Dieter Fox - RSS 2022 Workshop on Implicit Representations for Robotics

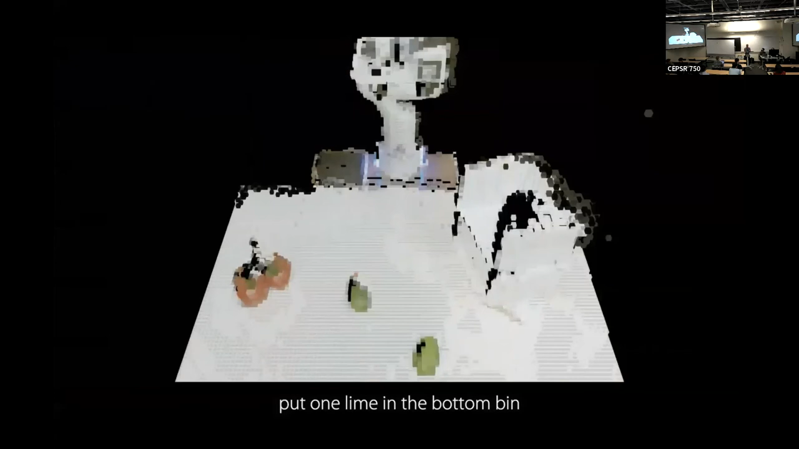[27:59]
Here's the representation, let me just do one example here,
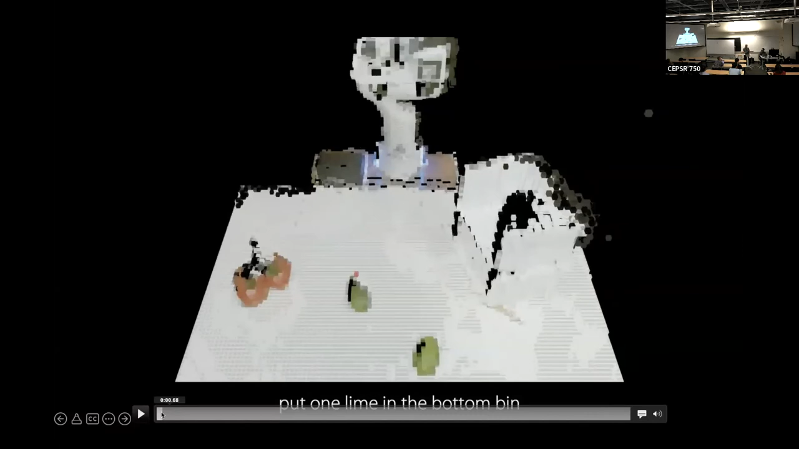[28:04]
so let's assume put one line in the bottom bin, then the network is trained.
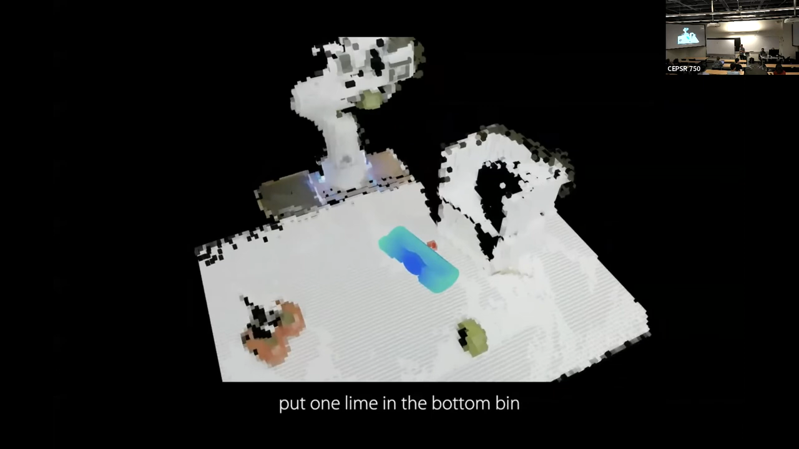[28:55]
And the robot moves. And you can see that it's it's for 3D orientation as well right in order to do these kind of tasks.
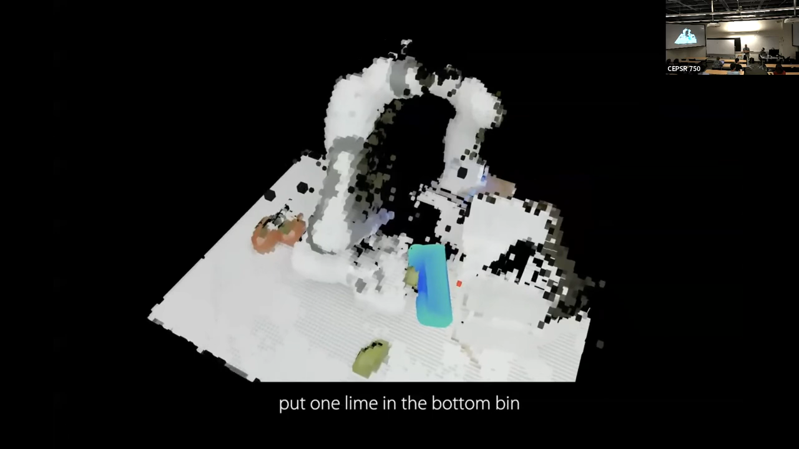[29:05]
Okay, so the key representations are these voxels. And output is then the full. 60 is another example, and also, this is kind of doing secret sequential tasks with multiple key poses because the network still gets only the single command down here so it has to actually learn kind of what would be the next step in that demonstration or in that task. Let me just give you some examples here and then we're done.